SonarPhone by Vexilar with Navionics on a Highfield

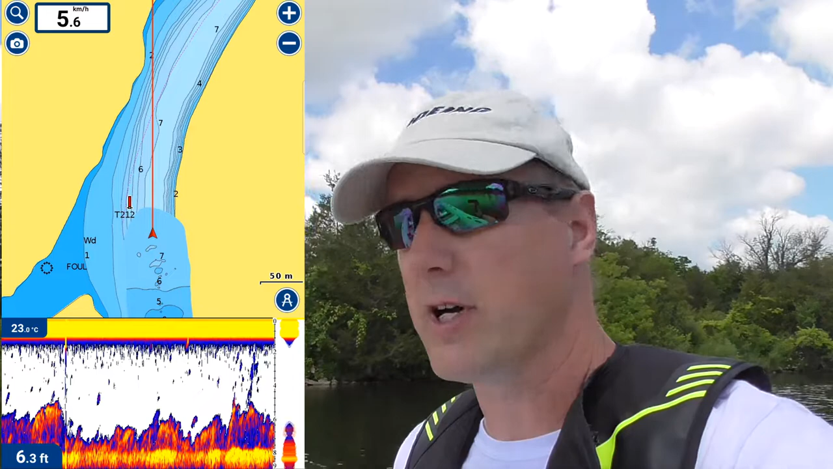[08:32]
On screen: depth 6.3 ft, water 23.0°C, speed 5.6 km/h
I'll flip it up on split screen right here so you can see it. The bottom contour, I'm not a fisherman. It's in fish finder mode. I'll have to talk to a couple of my fishing buddies. There's a gain option I can adjust. I'm not 100% sure what that does. I'm just going to pause the video here quick. You can see that noise across top of the screen while I did a little research, a little reading,
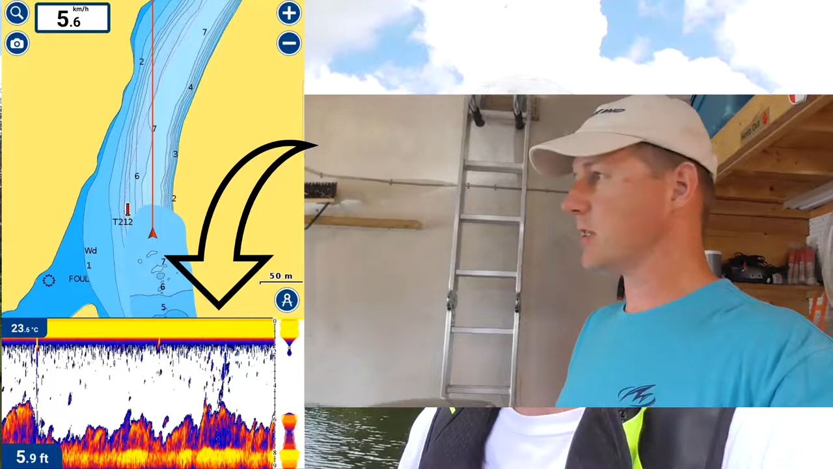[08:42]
On screen: depth 5.9 ft, speed 5.6 km/h
talked to some friends with some fish finders and here's the answer everybody kind of comes up with.
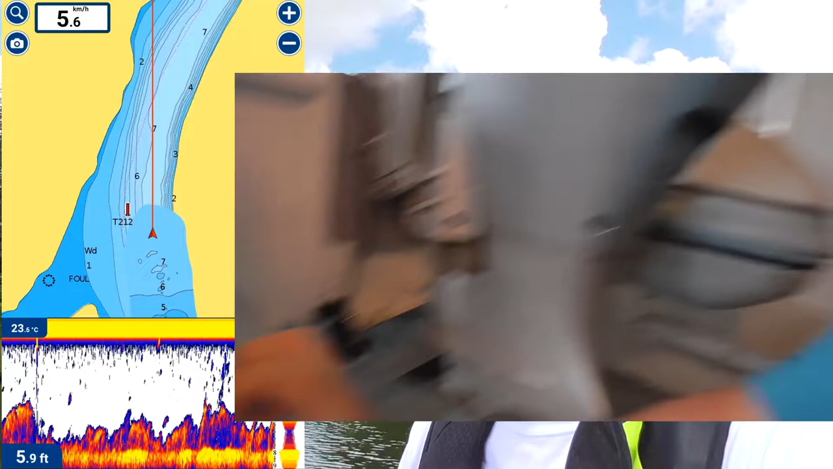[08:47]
On screen: depth 5.9 ft, water 23.6°C, speed 5.6 km/h
As you can see the transducer, that's the water line kind of where the boat sits.
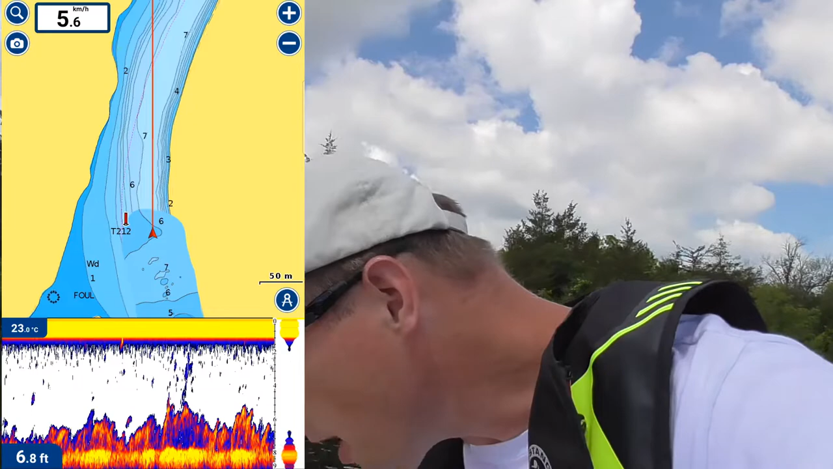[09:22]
On screen: depth 6.8 ft, speed 5.6 km/h
What I'm more interested in is the water temperature at 23.4 degrees or so. That's beautiful to swim in. I'm mind you with the big beaver lodge back there. You might have buddies in here swimming with you.
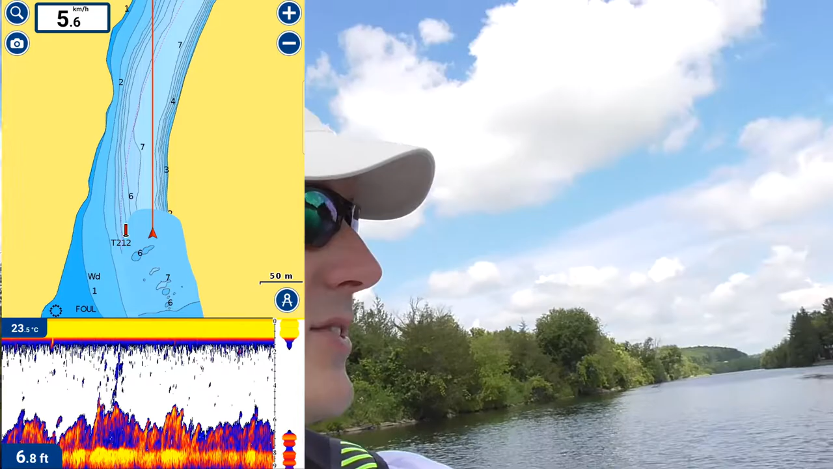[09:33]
On screen: depth 6.8 ft, water 23.5°C, speed 5.6 km/h
It's a little marshy over there next to me as well. I have a phobia of swimming water. I can't see like my toes in.
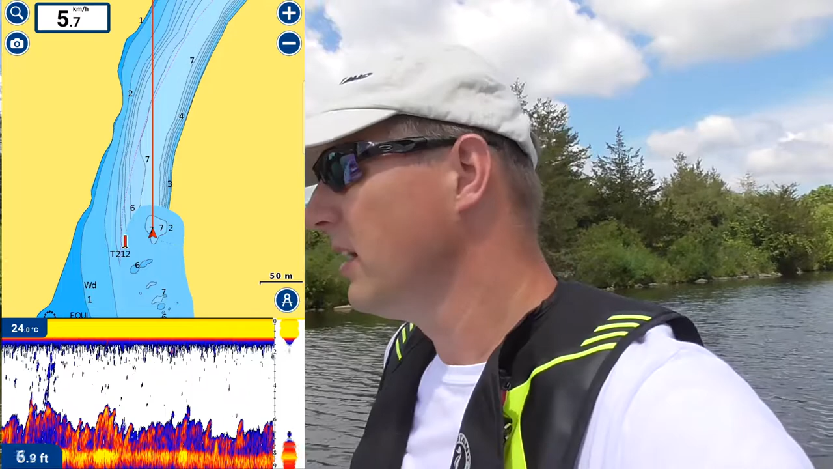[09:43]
On screen: speed 5.7 km/h
You know, a lot of people have that kind of phobia, but oh well. Anyway, sonar phone. $300 add-on to Navionics. It gives you a fish finder.
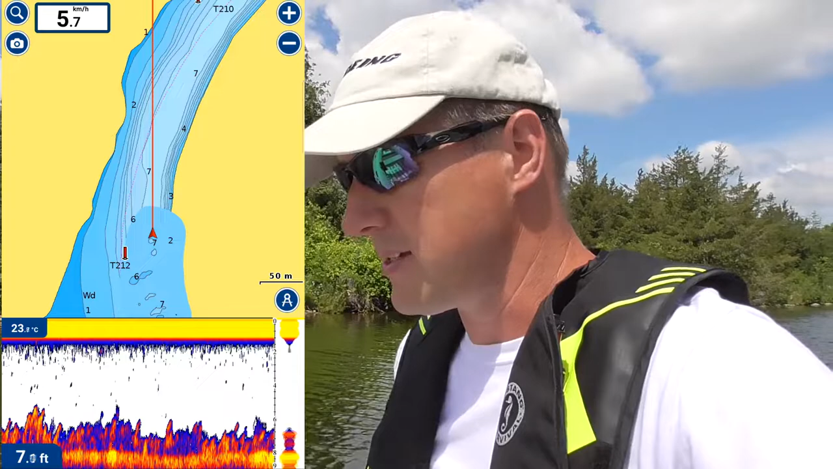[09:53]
On screen: depth 7.0 ft, speed 5.7 km/h
It has the option you can throw it on your phone like I was showing earlier. Yeah, it's great. I'm very, very happy. We can minimize this down. Just have the depth down there, seven feet.